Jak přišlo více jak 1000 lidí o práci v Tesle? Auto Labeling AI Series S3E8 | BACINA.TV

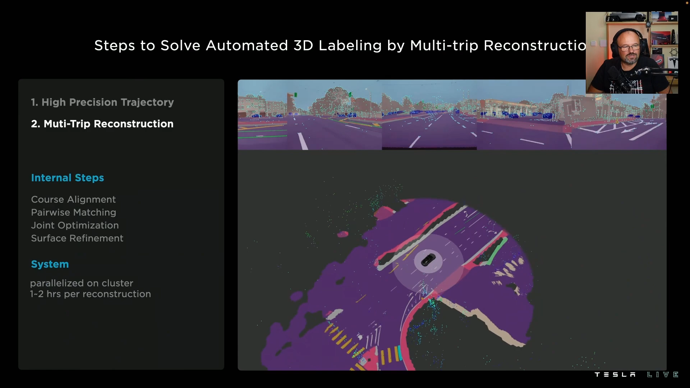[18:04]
Tím může se zajistit, že data z různých jíst budou porovnatelná, což samozřejmě tohle je strašně důležitý, protože oni vlastně dělají to, že sbírají data z více vozidel najednou
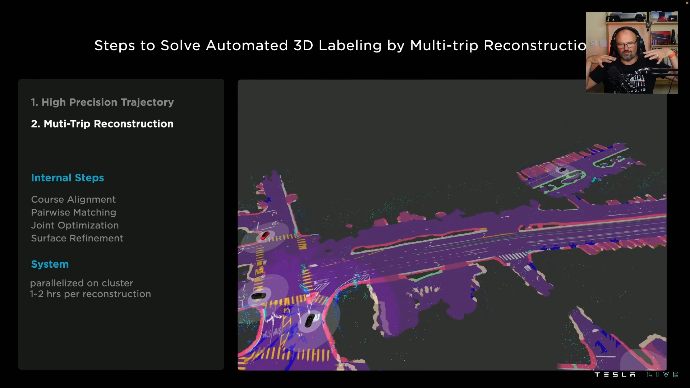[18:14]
v jedný křižovatce a aby je byli schopní tyhle data vzájemně propojit, tak potřebují mít tenhle ten systém, který to všechno propojuje. Pairwise matching, dvojicové párování, tento krok může zahrnovat nalezení odpovídajících částí dat z různých jíst a vytvoření párovacích záznamů, které umožňují porovnávání mezi jízdami.
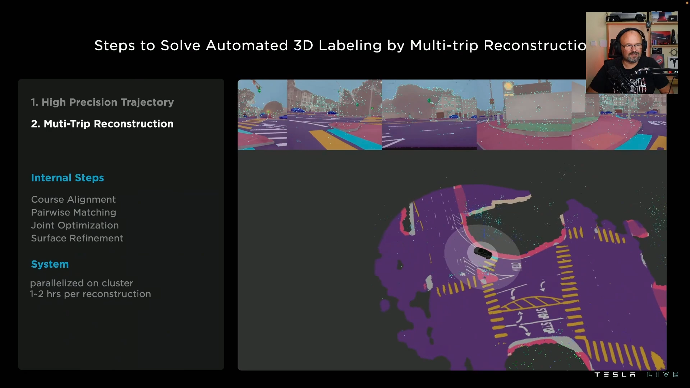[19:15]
Cílem může být vytvořit jednotné a konzistentní reprezentace dat napříč jízdami. Surface refinement, to je vylepšení povrchu, zde může probíhat vylepšení 3D povrchu nebo terénu na základě informací z více jíst. System paralyzed on cluster, to zná paralyzováno na klastrech, to naznačuje, že tyto operace jsou prováděny paralelně na klastru počítačů. Toto umožňuje rychlý a efektivní zpracování dat z více jíst.
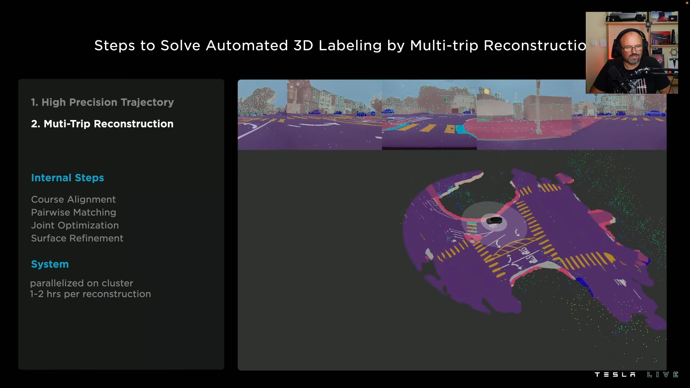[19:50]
Jedna až dvouhodinový rekonstrukce, to udává předpokládání časový rámec pro dokončení rekonstrukce dat. Celý proces rekonstrukce z jízdy by měl trvat jedna až dvě hodiny.
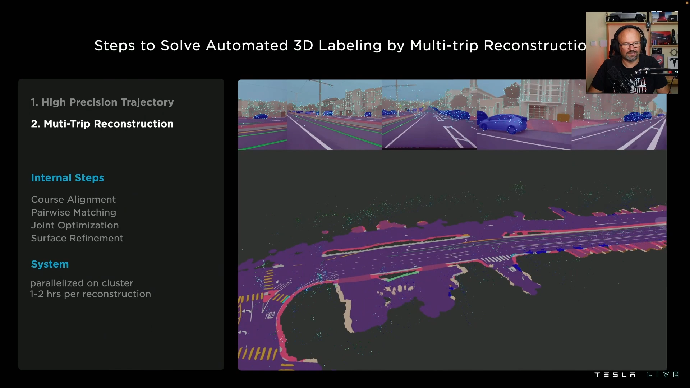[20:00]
Tento krok je klíčový pro spojení a zpracování dat z více jíst tak, aby byla vytvořena společná reprezentace a informace, které lze použít pro další analýzu a trénink algoritmů autonómního řízení.
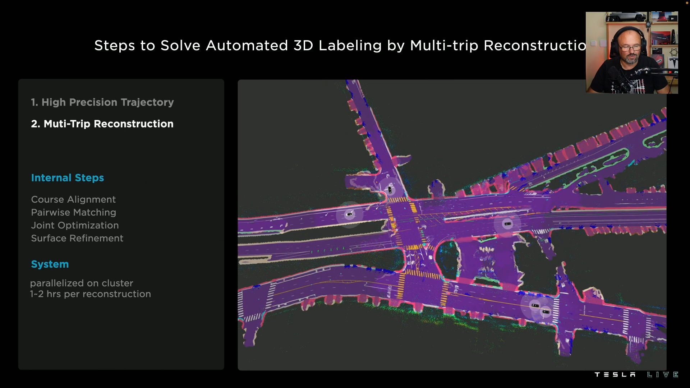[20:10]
Takže to bychom zase měli dohloubky tenhle ten slide a jedeme dál. Takže celkový proces je jenom pár hodin. Poslední krok je ve skutečnosti autolabeling nový cesty.
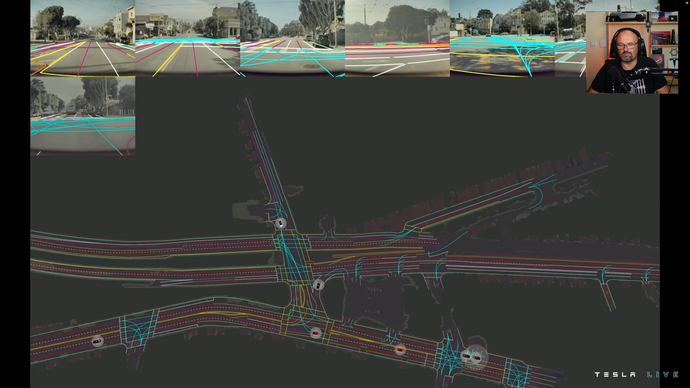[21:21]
dokud máme dostatečný výpočetní výkon a dostatečný počet dat. Takže tady máme ukázku až
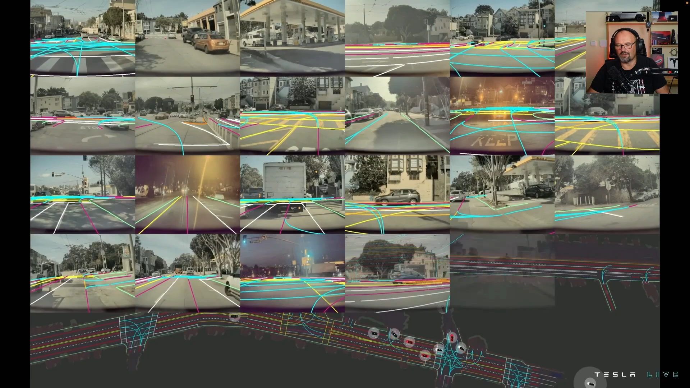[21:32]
50 tří aut, který dávají dohromady, nebo na stejný křižovat se dávají dohromady ty data.
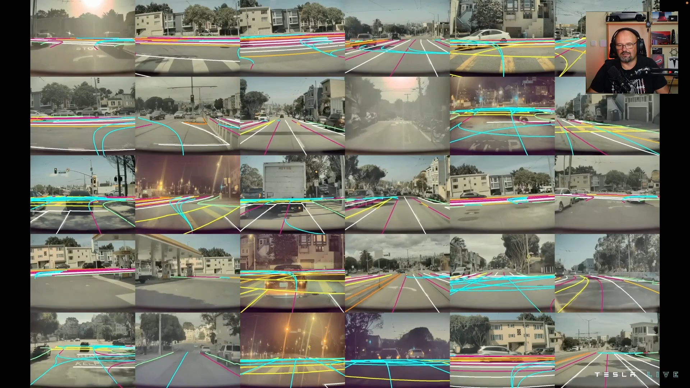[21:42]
Takže tohle to je potom to, co bereme jako časové snímky do toho celosvětového vnímání,
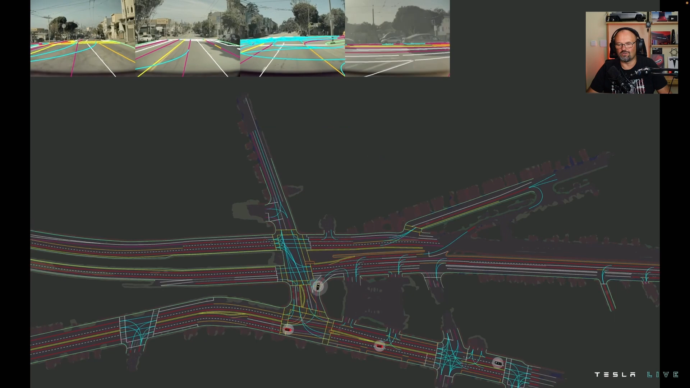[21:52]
nebo vnímání celého světa do té networkové sítě, do té neurální sítě. Já bych chtěl říct, že to, co tady ukazuje, tak je jenom vlastně autolablování těch čar.